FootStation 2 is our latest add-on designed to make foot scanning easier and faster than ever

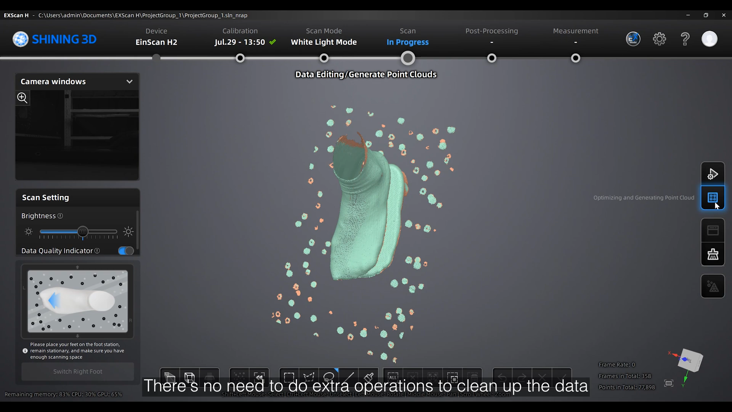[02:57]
Now we can click on the bottom left to switch to the right foot.
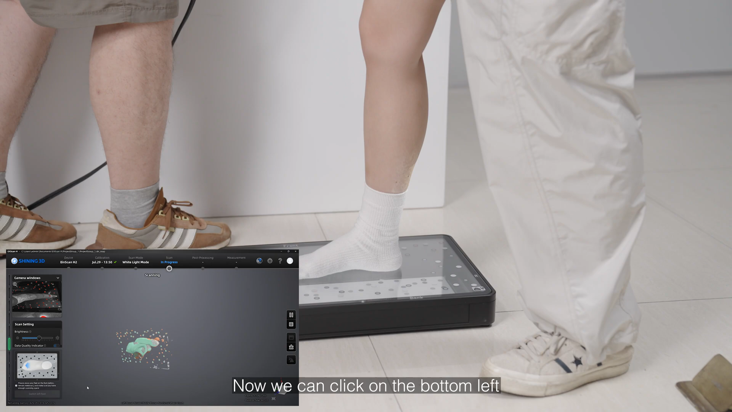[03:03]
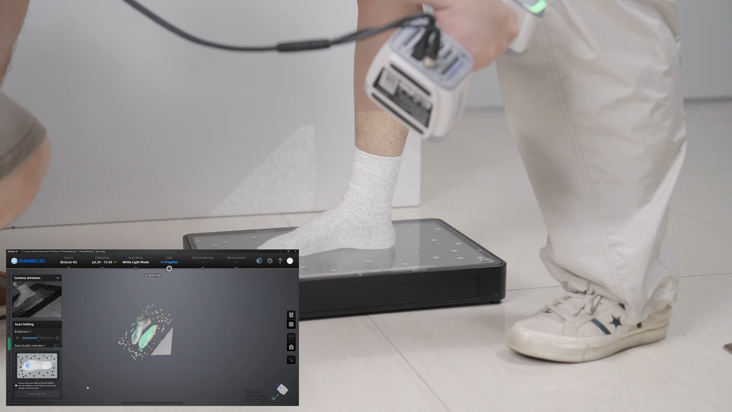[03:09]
After you finish scanning the right foot, you can also click on generating the point cloud.
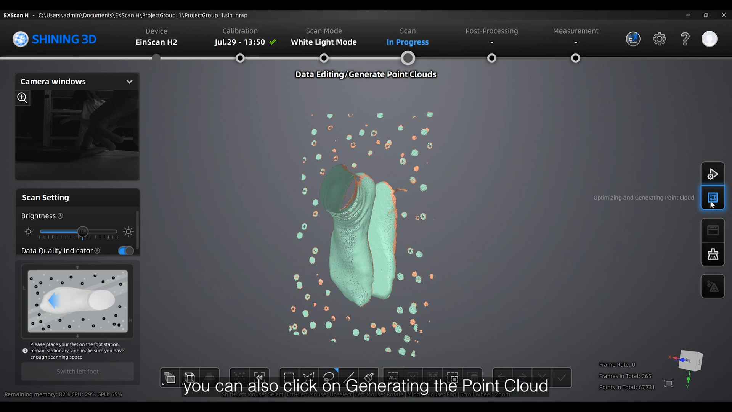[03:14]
Then if you're satisfied with both of the foot scanning,
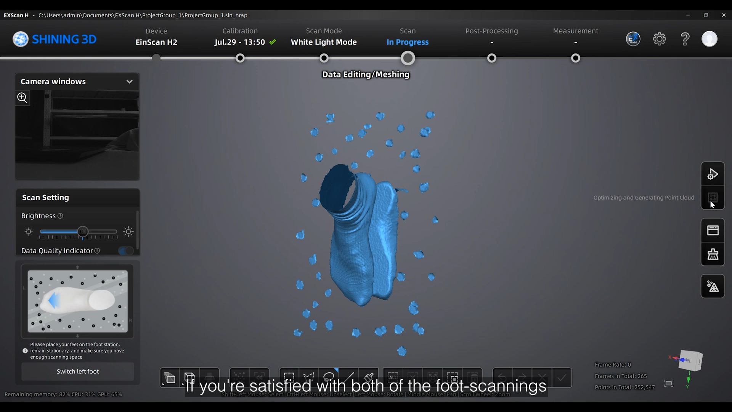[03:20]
we can click on the mesh to go mesh the scan data.